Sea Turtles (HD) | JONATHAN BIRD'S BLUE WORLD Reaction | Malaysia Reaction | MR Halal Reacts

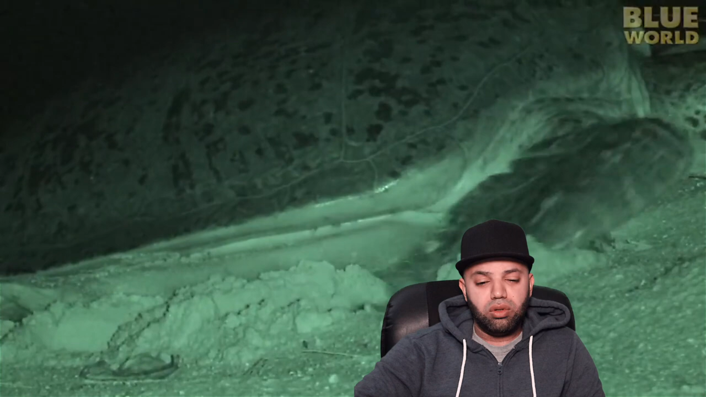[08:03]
Although sea turtles live their entire lives in the ocean, they lay their eggs in a nest on the beach. After the sea turtle reaches an area well above the high tide line, she begins to throw sand around to create a pit.